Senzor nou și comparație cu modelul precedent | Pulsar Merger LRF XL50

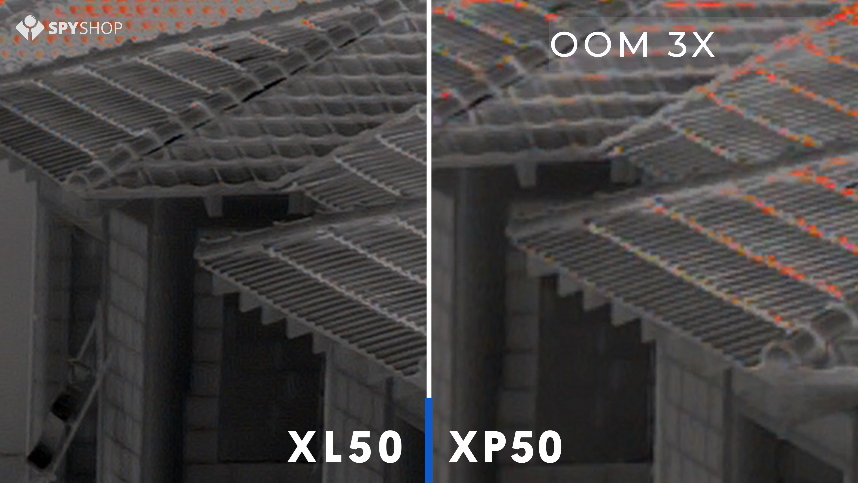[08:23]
După cum vedeți, dacă dăm un zoom digital de 3x, țiclele se văd extrem de clar pe senzorul mult mai mare. La fel și la pozele făcute pe stradă. Dacă mărim digital, o să vedeți că detaliile se văd mult, mult mai clar pe senzorul nou.